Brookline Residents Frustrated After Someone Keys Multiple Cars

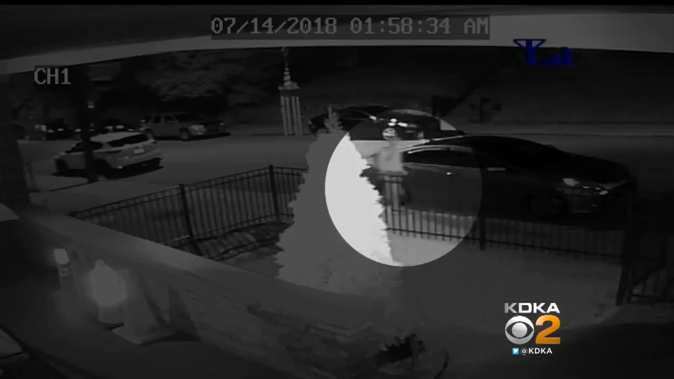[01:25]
The silver car in the video is one of the cars that got keyed. Mary Ellen McNulty's SUV got it even worse.